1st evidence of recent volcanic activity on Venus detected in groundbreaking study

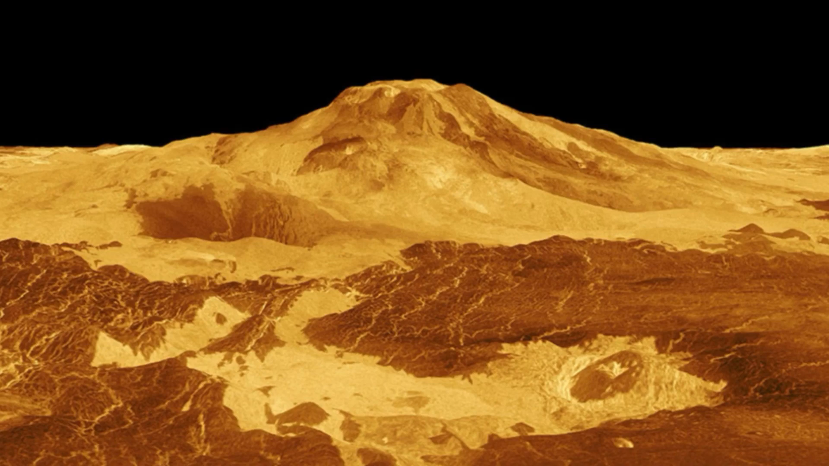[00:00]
Scientists have analyzed 30-year-old data from NASA's Magellan mission to Venus and detected the first-ever signs of volcanic activity on the planet, emanating from a giant crater called Mott Mons. Planetary scientists have found groundbreaking evidence of recent volcanic activity on Venus. Archives from NASA's Magellan mission show telltale signs that Mott Mons, a 5-mile-high, 8-kilometers, volcano on Earth's hellish twin, was active in 1991.